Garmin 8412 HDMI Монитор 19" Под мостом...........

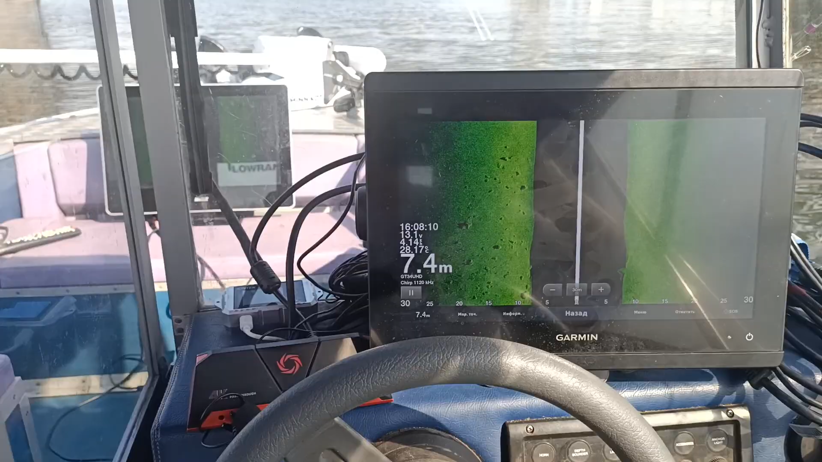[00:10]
On screen: depth 7.4 m
мостом кто-то с рыженьким хвостом но светит солнышко но и
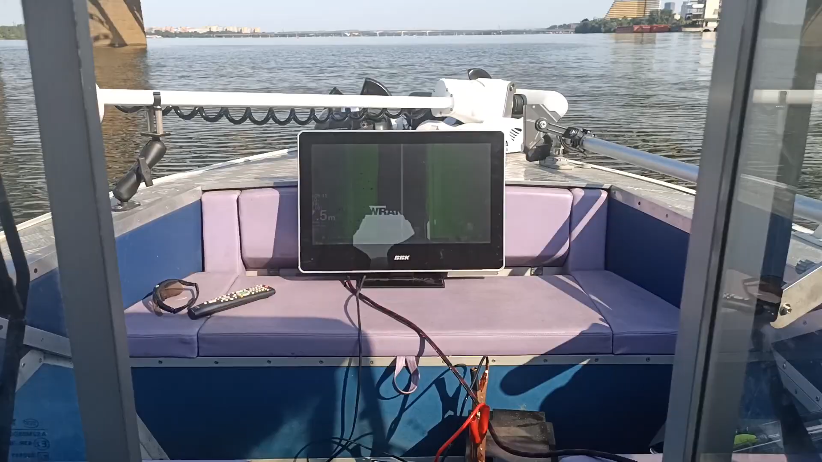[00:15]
вот у нас на носу будем в 2 метрах от нас
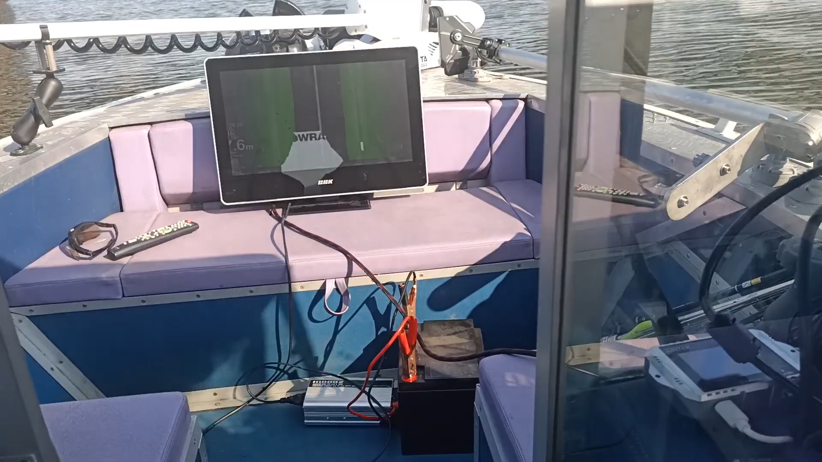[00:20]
находится монитор и как бы вот на него и смотрим о че делать смотрим и сюда тут
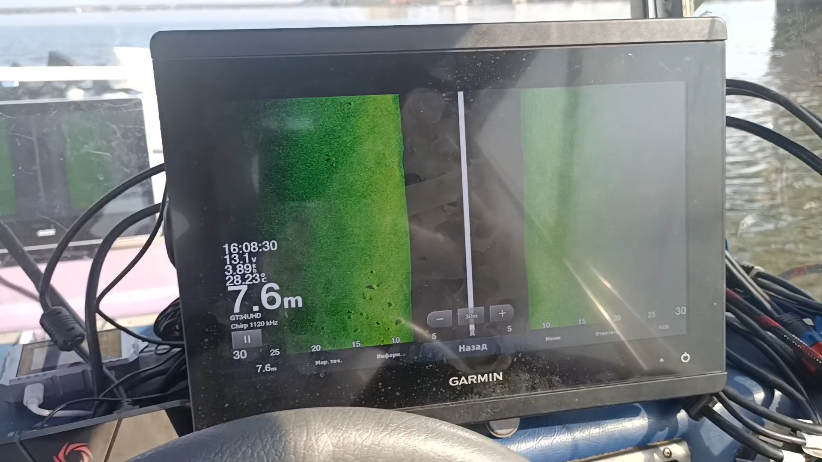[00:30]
On screen: depth 7.6 m
вот так и смотрим там очень интересно
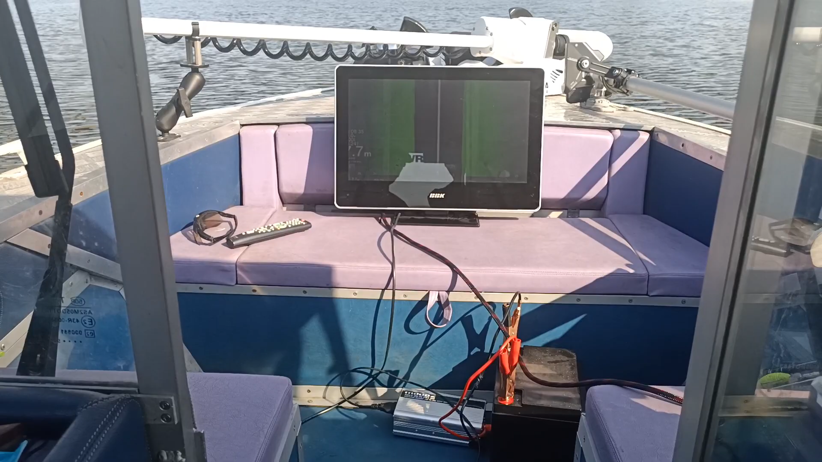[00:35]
несутся лыжники на втором плане у нас там
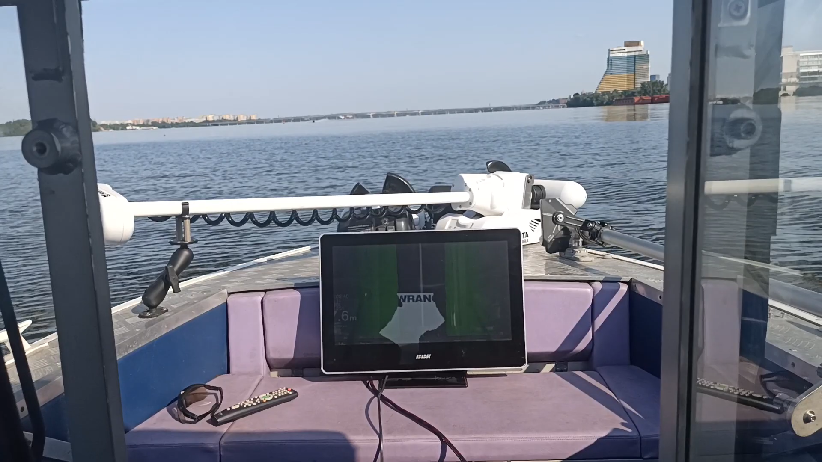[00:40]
несутся помогают нам волну разгоняешь и было видно хорошо мы сейчас посмотрим что же у нас будет видно все таки под мостом будет видно хорошо
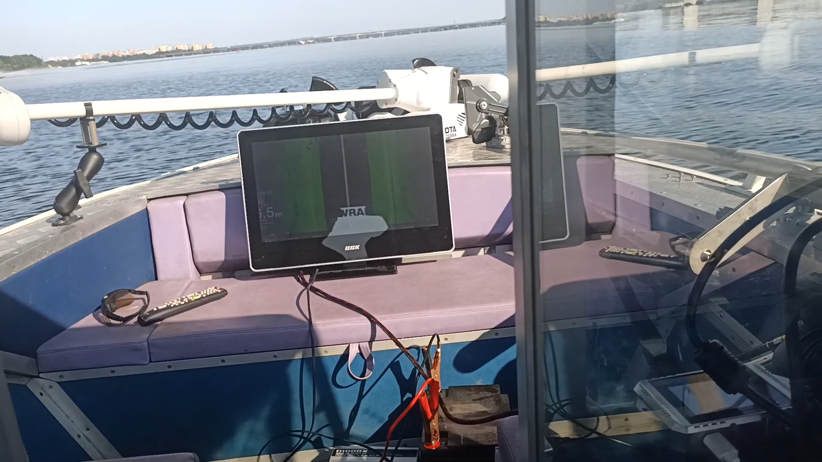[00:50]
вот насчет вас только затеняет да вот тень если есть конечно
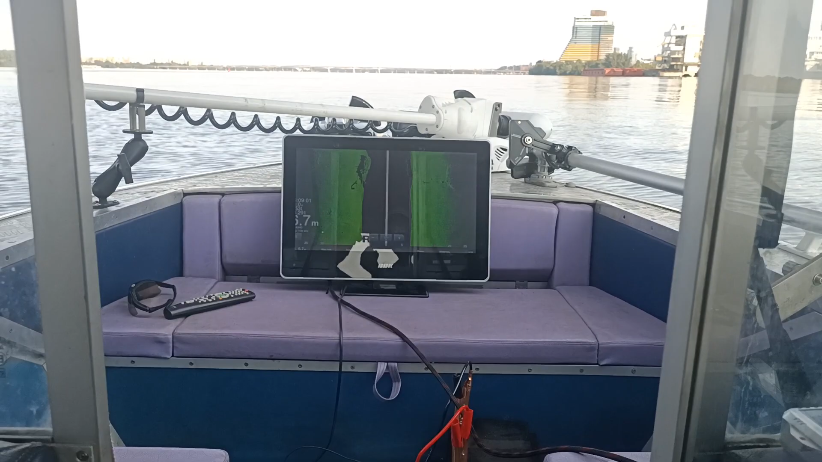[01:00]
монитор должен быть очень яркий теперь будем искать самый яркий монитор который можно поиметь не будем еще с ним тоже делать эксперимент
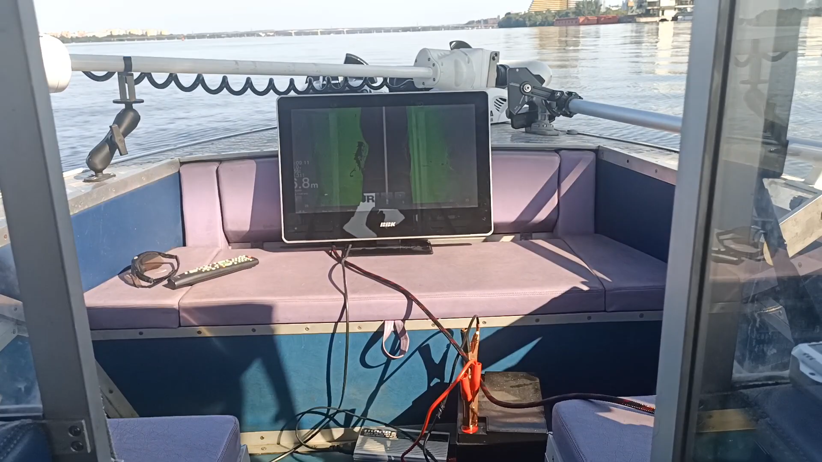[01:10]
но факт то что все равно видно и тут видно
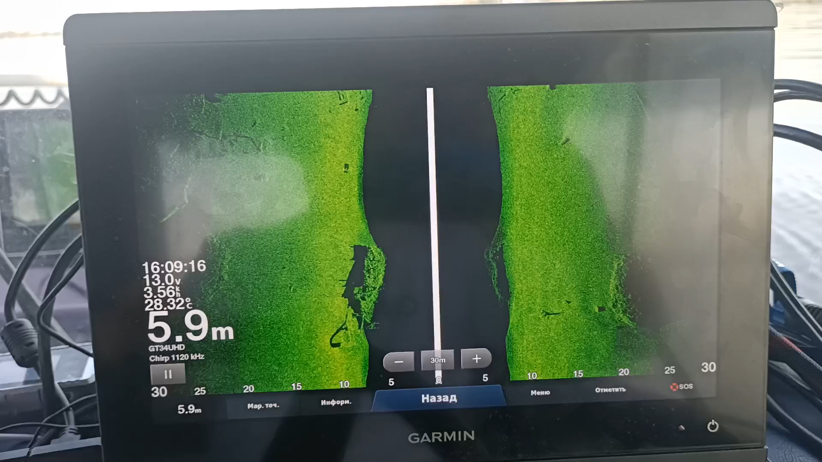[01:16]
On screen: depth 5.9 m, water 28.32°C
паровоз слышно
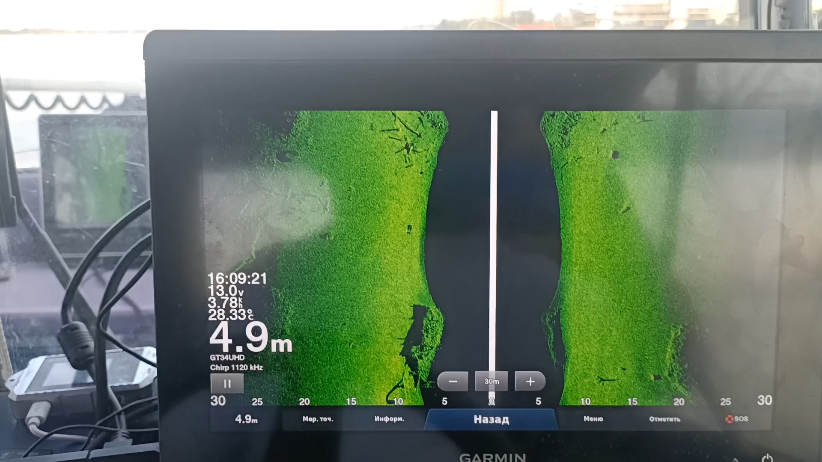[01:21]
On screen: depth 4.9 m, water 28.33°C
сейчас как раз по средине проходит
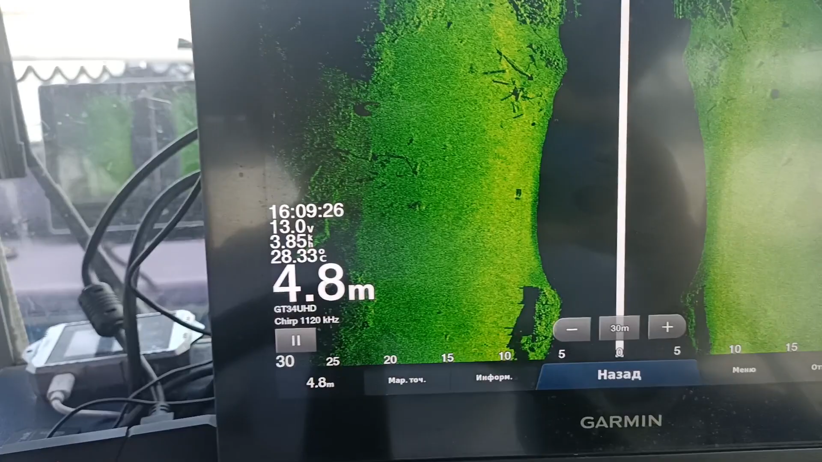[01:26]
On screen: depth 4.8 m, water 28.33°C
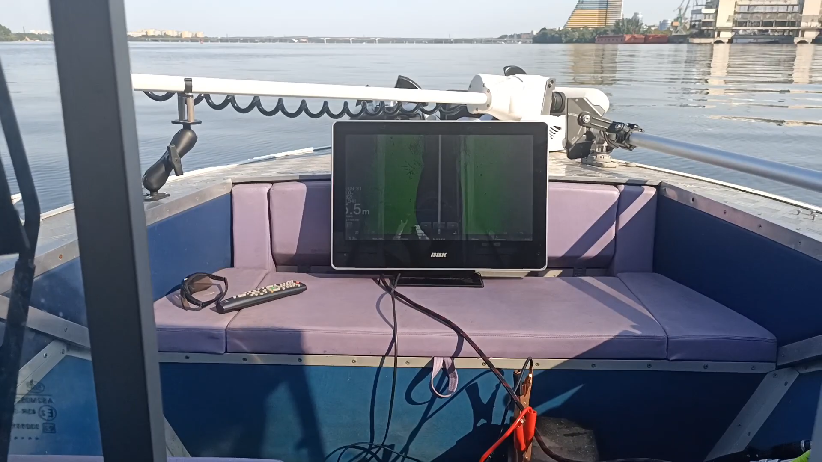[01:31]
вот отсюда за 2 метра мы все равно что-то видим а если стоять над ним где-то на носу наверно будет видно неплохо почему тут где-то вот издеваемся вернее следуем если уже на то пошло вот
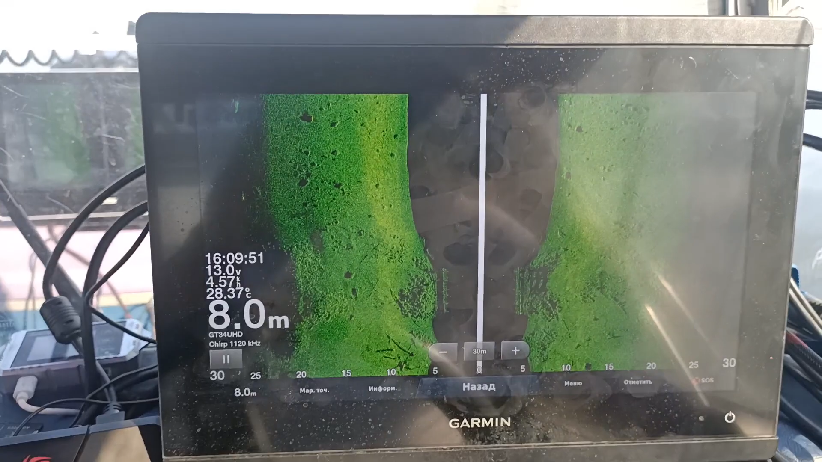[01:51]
On screen: depth 8.0 m, water 28.37°C
очень даже забавно сейчас заодно на посмотрим как это выглядит на даунскане выглядит
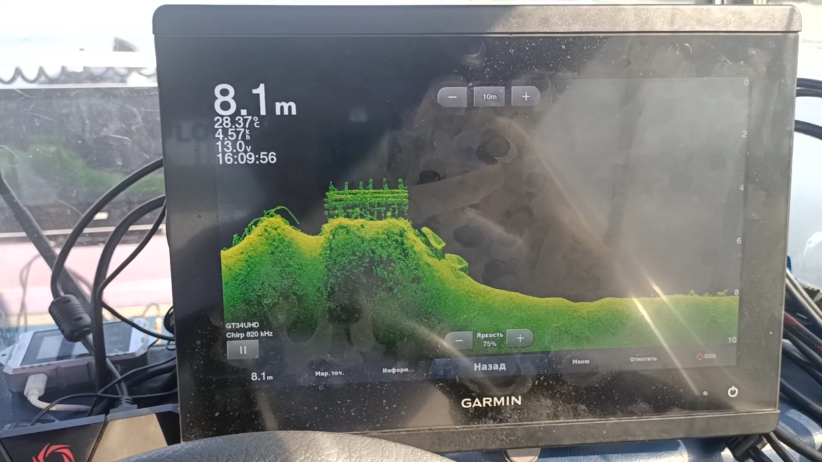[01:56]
On screen: depth 8.1 m, water 28.37°C
просто сногсшибательно я вам скажу даже с двух метров нормально читается все без проблем структура кому нужна рыба одеваем очки смотрим вот на вообще зачет абсолютный зачет
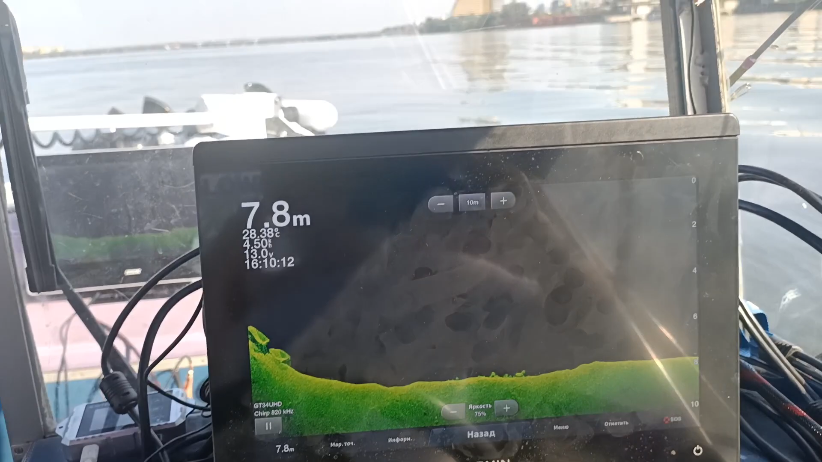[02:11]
On screen: depth 7.8 m
вот сейчас подключим лайфскоп попробуем что он будет показывать